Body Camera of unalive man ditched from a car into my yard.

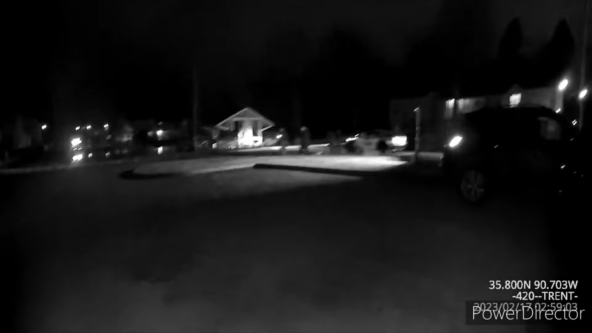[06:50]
Got right now they have forensics taking pictures of the body, and they have the lights set up so that they can see it. Whoever was shot, they made it from all the way over there to my house.
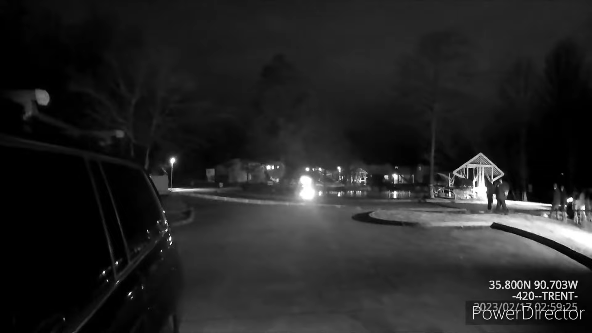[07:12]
Didn't quite make it to my front yard, but he's right there. Black male, mid-30s, about my, a little younger than I am, it looks like. Just blood. And the officers, they're going to go investigate it over there. This is all blocked off, so I can't go any further.